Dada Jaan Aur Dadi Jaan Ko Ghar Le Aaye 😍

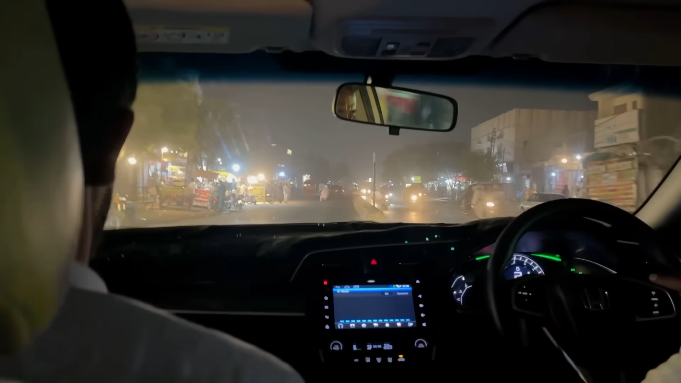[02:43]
बहावलपुर शहर के पहुँच गए जी, तो इतों हम जाना जी पप्पू का घर, शहर के पप्पू का घर,